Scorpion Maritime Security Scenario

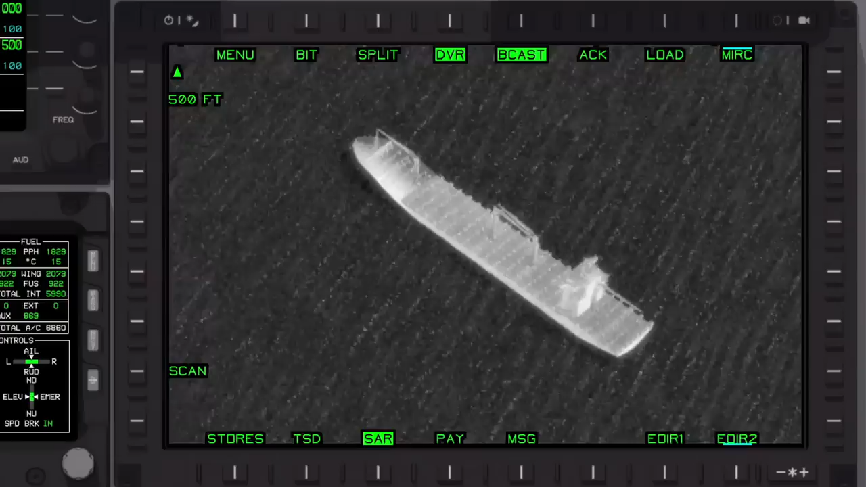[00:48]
Track zero three one two commercial vessel target of interest designated in your head. All right. Go ahead and extend through the weather to the ship.